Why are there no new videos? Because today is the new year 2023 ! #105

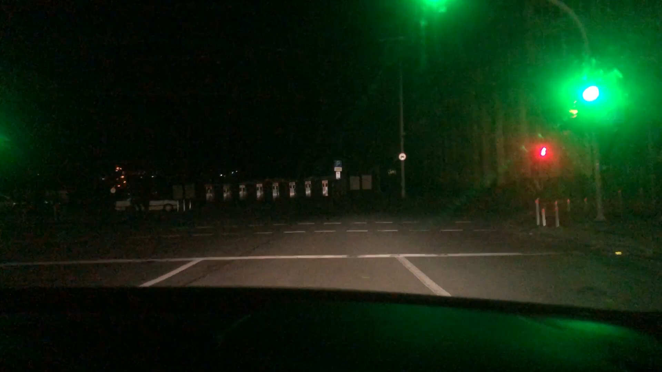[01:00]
красивые улицы мы только что проехали палацпорта сейчас
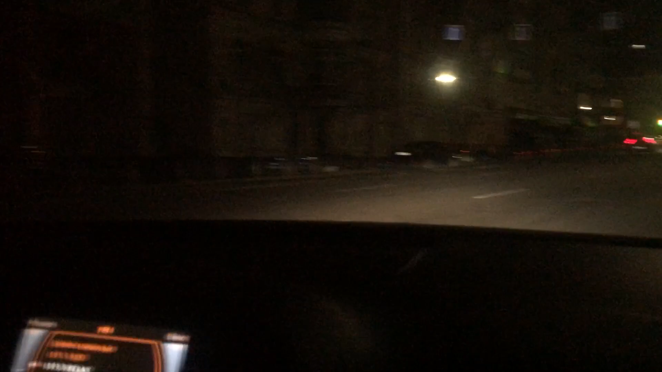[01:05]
едем к олимпийской вот но мы поедем прямо это это саксаганского улица тут кстати находится кожбен диспансер на
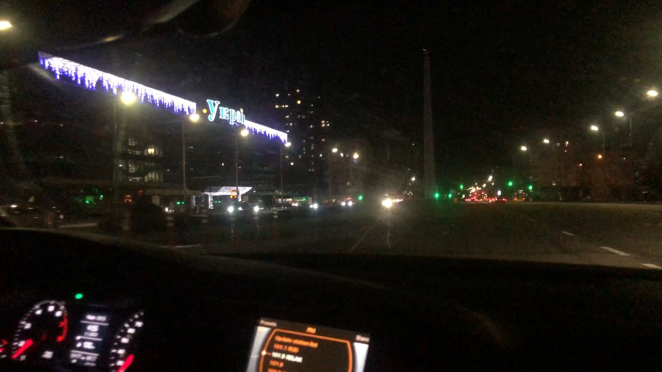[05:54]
это проспект победы тут нужно ехать прямо и по моему будет поворот направо посмотрите какой красивый торговый центр
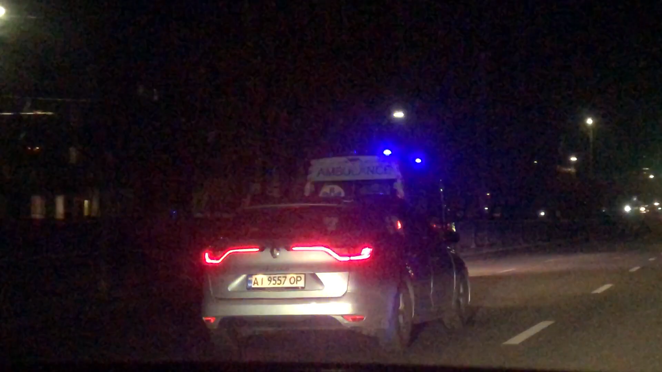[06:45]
всего лишь была скорая но слава богу и спокойно тихо тихо вот едем прямо и